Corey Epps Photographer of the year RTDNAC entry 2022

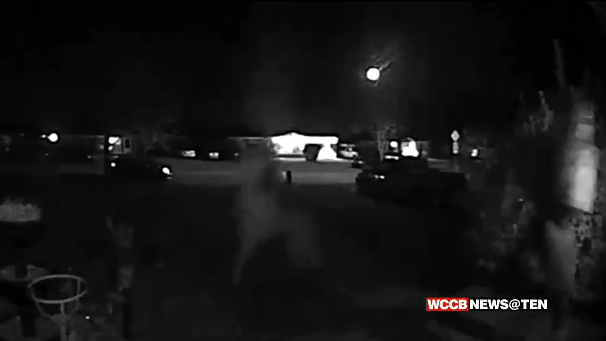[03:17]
Cheyenne ran to the first house she found and tried to bang on the door to get help, but she says the suspect was right on her heels. He just drugged me down the steps and I was crying for help. Cheyenne has watched this video dozens of times. I really don't know.
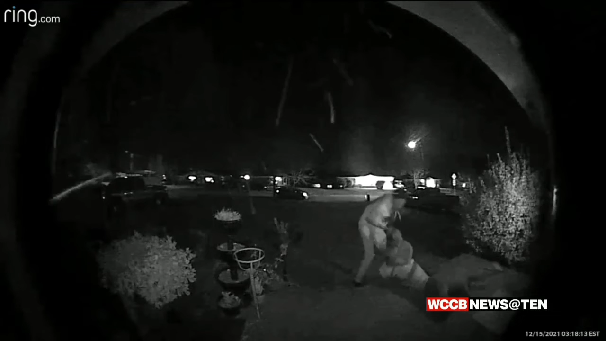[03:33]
Hurt. Because I can't believe he would do that and I can't believe that my daughter seen that. Cheyenne says after the suspect dragged her away and got her into his car, he calmed down. I was like, I'm inside your car. I was like, just relax. And what happened after that? Then he was like, see, that's all you had to do was just get in the car.